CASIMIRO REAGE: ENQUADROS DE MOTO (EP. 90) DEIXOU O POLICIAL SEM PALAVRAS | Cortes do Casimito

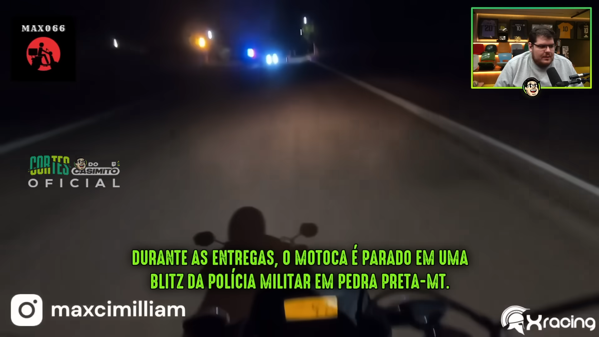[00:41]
Durante as entregas, o motoque é parado em uma blitz da Polícia Militar em Pedra Preta, no Mato Grosso.
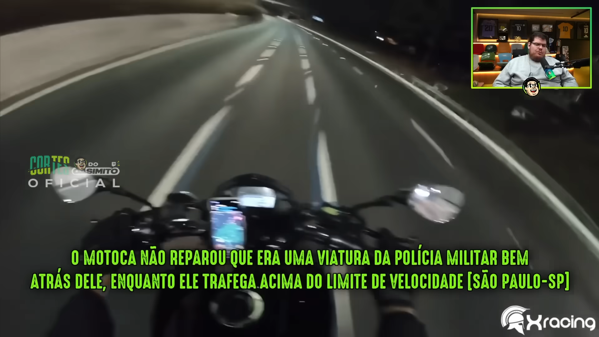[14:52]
que era uma viatura da Polícia Militar bem atrás dele, enquanto ele trafega acima do limite de velocidade em São Paulo. Tá vendo? Vem ele.
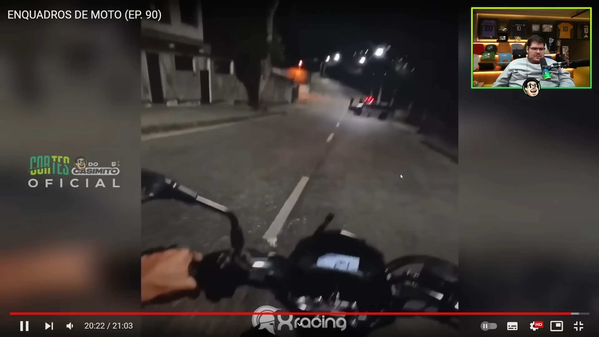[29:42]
Pô, só aqui ele já se fudeu, né? Fingiu que ia entrar por dois lados aí, porra. Caralho. Boa noite. Tudo bom?